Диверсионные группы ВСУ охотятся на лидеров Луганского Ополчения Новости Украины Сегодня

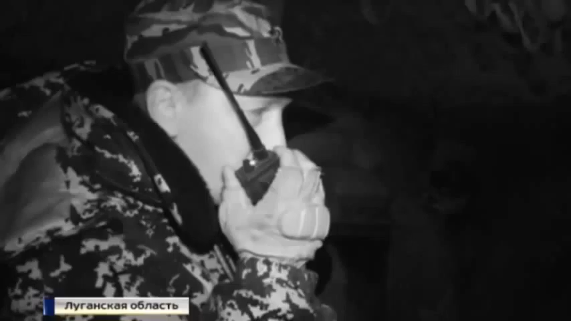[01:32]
Все уехали? Да, все уехали. У взорванного моста к Станице Луганская ночуют гражданские люди. Военнослужащие украинцы сегодня запретили пешеходам пересекать линию разграничения.
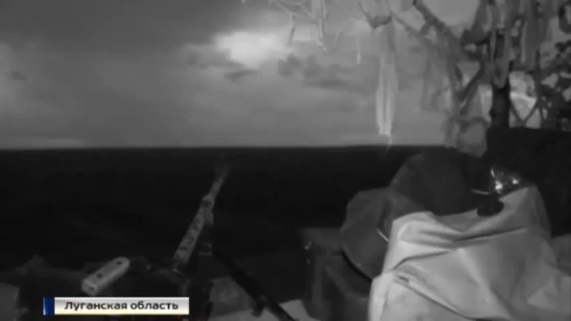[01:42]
Вечером огонь открывается именно с этого фланга ополченцы.
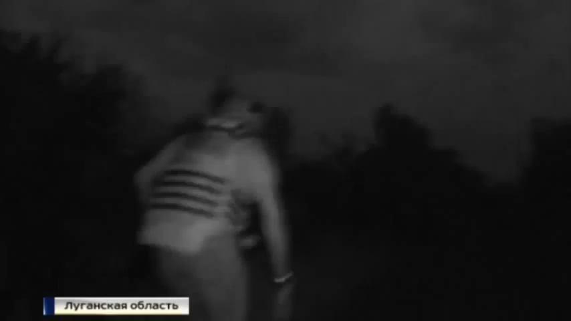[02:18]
Только накануне ранения получили два человека. Подступы к позициям ополченцев простреливаются украинскими силовиками, поэтому мы вынуждены здесь передвигаться короткими перебежками. Вот сейчас дальше идти опасно, и приходится некоторое время ждать месте, которое недоступно для снайперов.
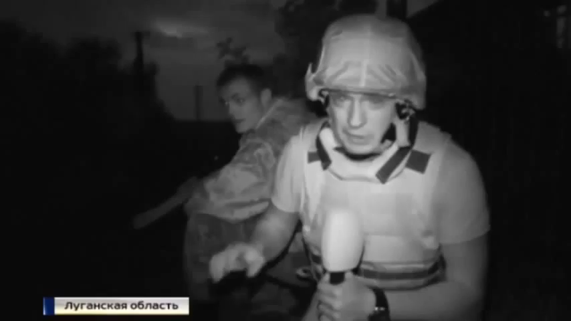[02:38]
И в домиках есть, чердака там есть. Лёжки в основном они прикрываются гражданскими, в основном. По данным идут выпады, работает новый АГС, это именно америкосовский АГС. В минуты затишки ополченцы наблюдают за перегруппировкой сил противника.